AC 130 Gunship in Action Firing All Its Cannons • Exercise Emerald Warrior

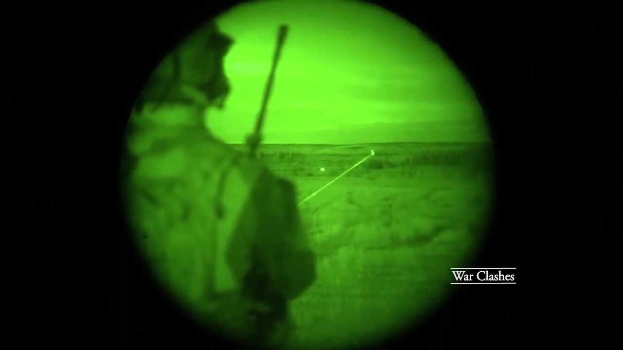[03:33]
Request immediate prosecution. You are cleared to engage 40, 25, 105 as needed.
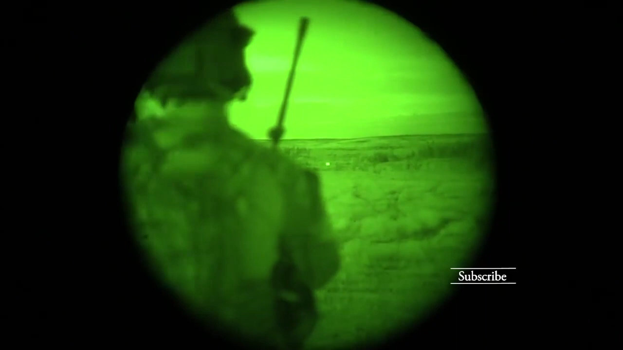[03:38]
Packs in the open. I'll copy.
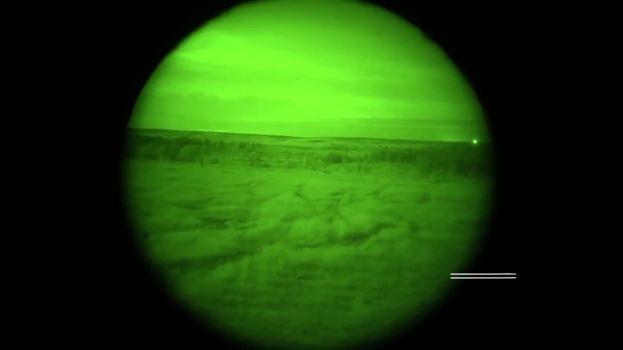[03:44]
And good impacts, good impacts. Continue to engage, continue to engage.